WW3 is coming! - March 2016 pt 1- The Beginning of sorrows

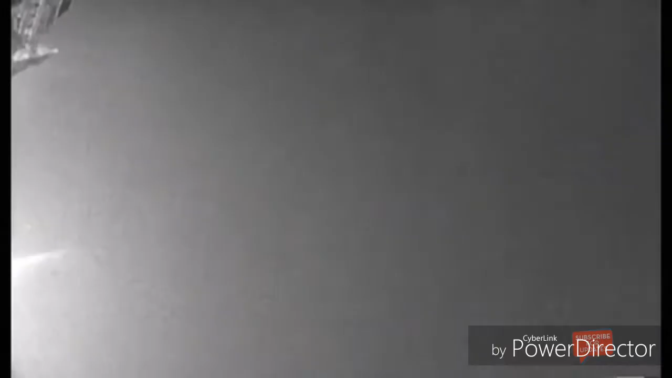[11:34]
To be considered a fireball, a meteor has to appear brighter than the planet Venus. Who knew? And British astronomers say this one does appear to qualify.